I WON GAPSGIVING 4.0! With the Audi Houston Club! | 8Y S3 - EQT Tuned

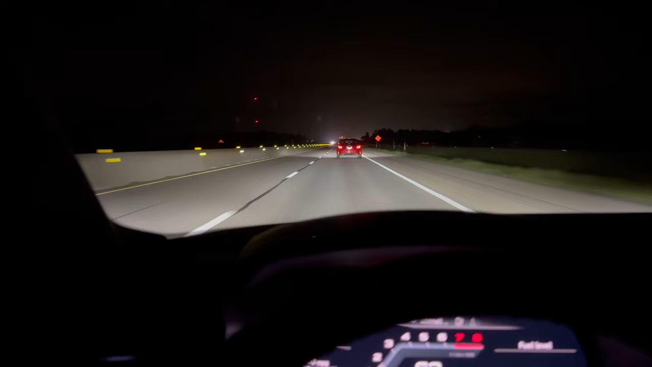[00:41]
What in the hell? At least they had their blinkers on. Like, I freaked out. I'm like, am I seeing stuff? I was like, is there a hill there or something? Like, what's going on? And yeah, I see the blinkers are on, the headlights are coming towards us. I'm going, well, I slowed down now. You can see my cruise control set at 77.